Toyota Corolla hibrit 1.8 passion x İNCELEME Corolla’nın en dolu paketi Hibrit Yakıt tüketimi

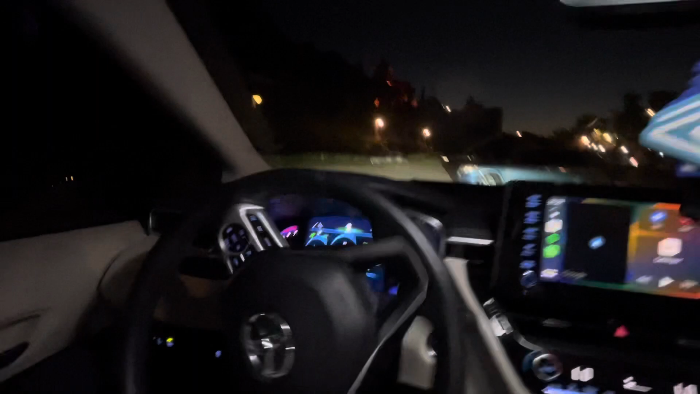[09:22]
Şu anda araba sıfır sesle elektrikli modunda devam ediyor. Bu elektrikli modunu mesela şu anda EV modu kullanabilecek miyiz?
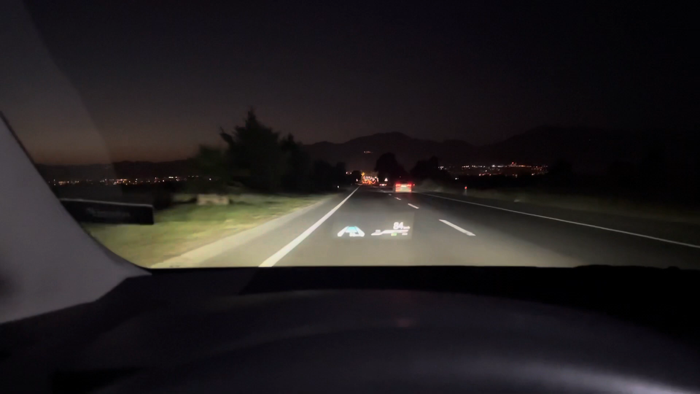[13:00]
Head-up display var. Ve burada şu anda bezinde mi gidiyor? Yoksa elektrikte mi gidiyor? Onu bize gösteren bir şey var.
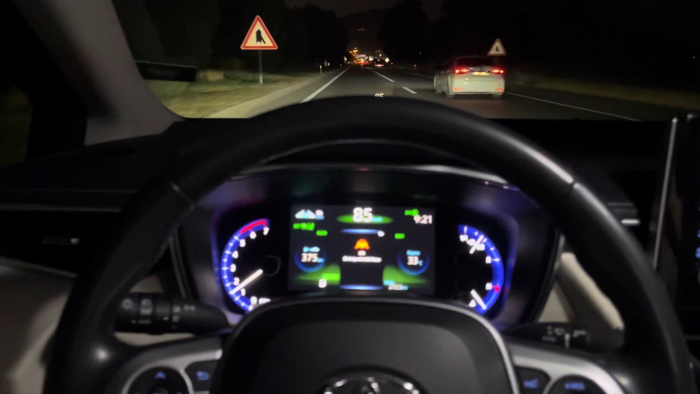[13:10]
Direksiyona dokunun diyor. Dokunuyorsunuz. Kendi kendine şey yapıyor. Öndeki aracı algıladığı zaman zaten otomatikmen fren yapıyor. Önünüzdeki araç sizi önünüzde hala durmaya devam ederse Siz 85
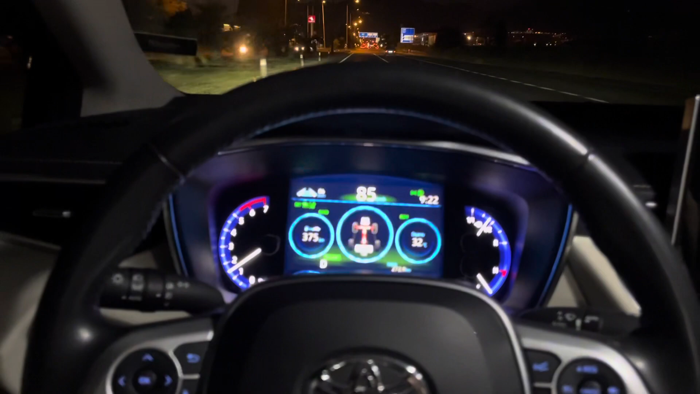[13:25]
km'de devam ederken hala önünüzde durmaya devam ederse Araç kendi kendine sinyal veriyor. Artık şerit değiştir diyor.
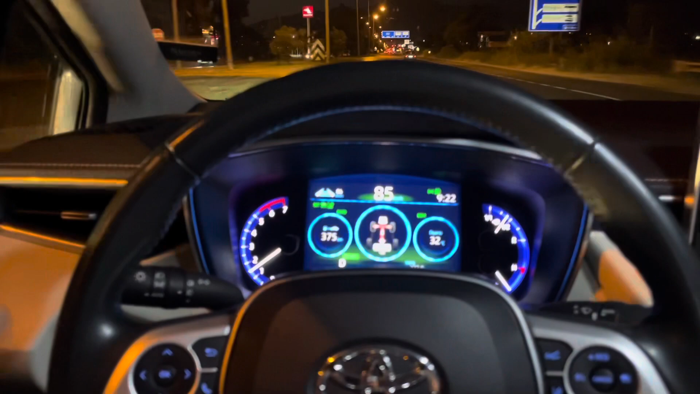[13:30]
Bu arabayı geçelim diyor. O konuda araç Yani ben otopilot özelliği olan Cherry Omoda 5'i kullanmıştım.
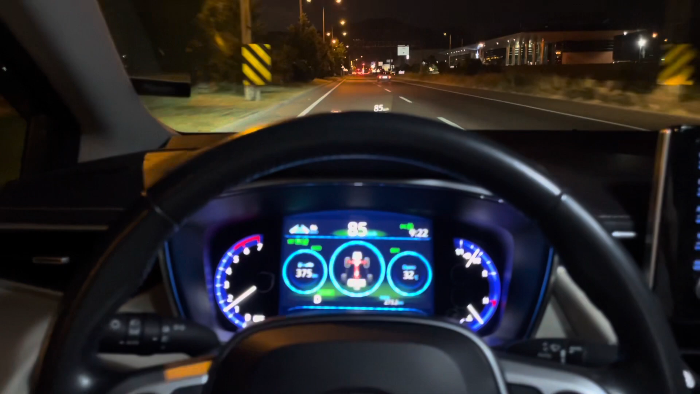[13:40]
Cherry Omoda 5'ten daha iyi çalışıyor. Kesinlikle diyebilirim. Bakın şimdi kırmızı ışığa geldik. Yani mesela Omoda 5'te biraz daha şeydi.
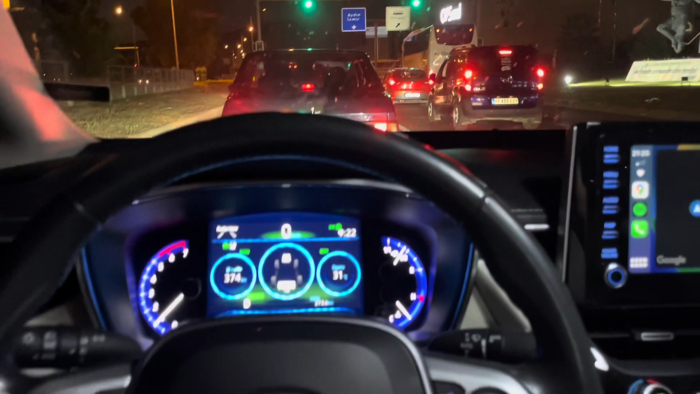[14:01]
Bunda durma mesafesi ama durma mesafesi iyi diyecekken araç bizi şaşırttı. Yani bir dedim acaba durmayacak mı dedim. Kendim frene bastım. Çünkü gereksiz bir şey yaptı. Şu anda 40'dan 50'den 80. Çoğaltalım hızlandıralım. Kendisi hedaptı spreyden gitsin. Şuradaki mesafeyi de kısalım.
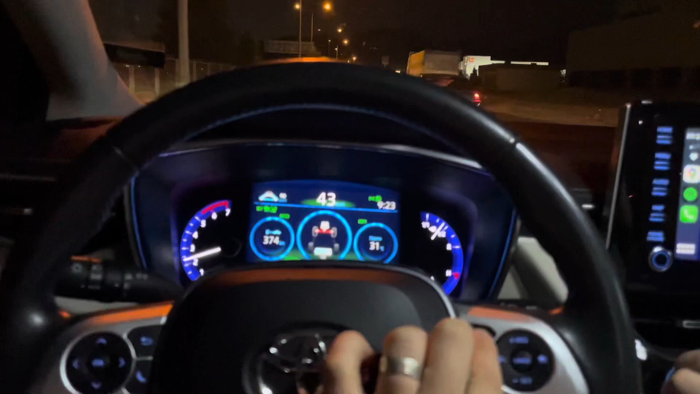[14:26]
Aracı görmedi. Aracı görmedi. Değişik.
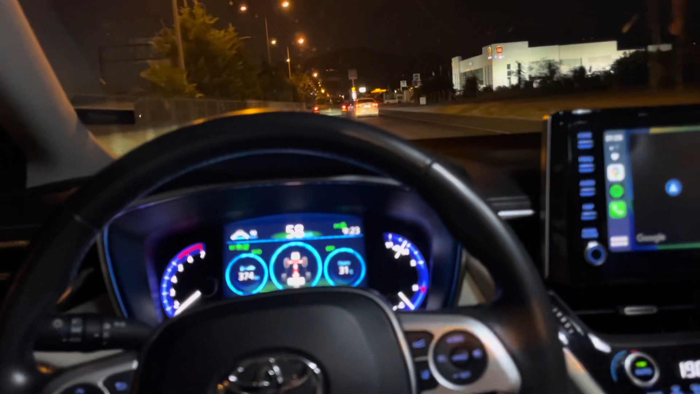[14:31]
Şimdi aracı görüyor. Kendisi gidiyor. Eyvallah ama daha demin aracı görmedi. O da teknolojiye güven bir yere kadar. Evet rahatlığı var. Var ama yani eski mekanik anlamda olan arabalar neyinden ne olacağını bildiğiniz arabalar daha iyi. Daha iyi. Yani sonuç teknolojiye güveneceksiniz ama bir yere kadar tam anlamıyla bu arabayı böyle bırakmak yanlış olur.